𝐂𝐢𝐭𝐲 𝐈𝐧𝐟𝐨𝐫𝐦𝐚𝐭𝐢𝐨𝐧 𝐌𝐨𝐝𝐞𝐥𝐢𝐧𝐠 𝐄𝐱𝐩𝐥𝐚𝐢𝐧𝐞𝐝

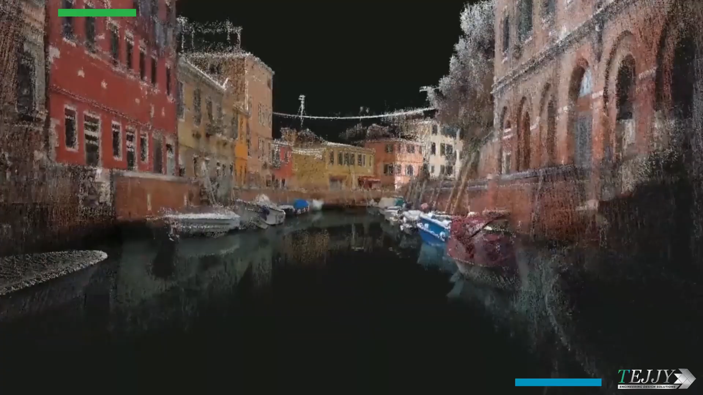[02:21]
LIDAR LIDAR technology allows for periodic updates of 3D city models.